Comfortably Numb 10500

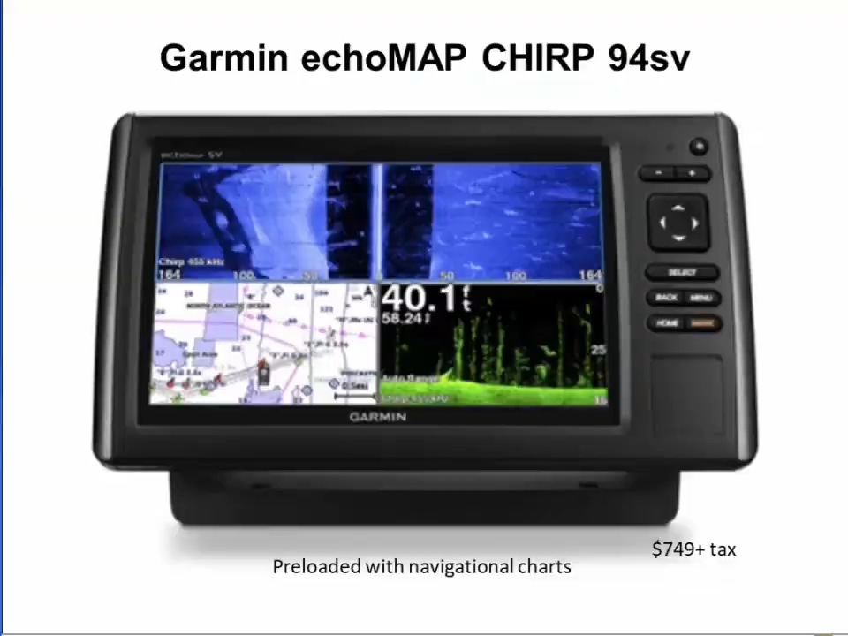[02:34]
On screen: depth 40.1 ft
And this Garmin GPS, still under full warranty, was installed only a couple months ago. It's preloaded with extensive navigational charts and has the most sophisticated sonar technology available for the fishing and boating public.